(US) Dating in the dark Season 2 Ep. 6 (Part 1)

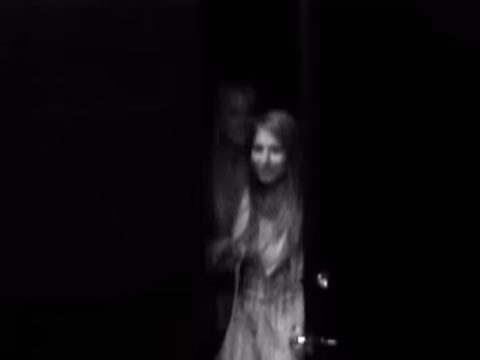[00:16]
...and three single women will meet in complete darkness.
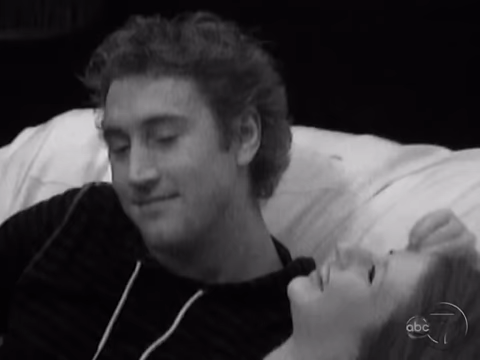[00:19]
Well, you smell delicious. What?
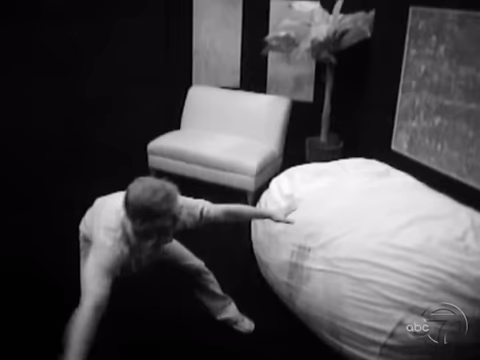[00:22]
...and will be filmed using infrared cameras, which can see everything the participants cannot.